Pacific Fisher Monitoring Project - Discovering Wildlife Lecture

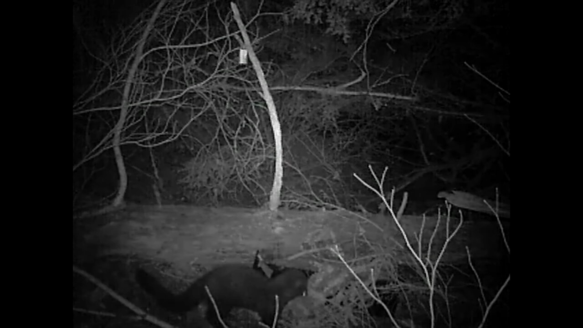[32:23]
So, finally, like I mentioned last year, we set up a couple different camera sites in the Applegate. And we did get two Pacific Fisher on our cameras. So, this is one of them.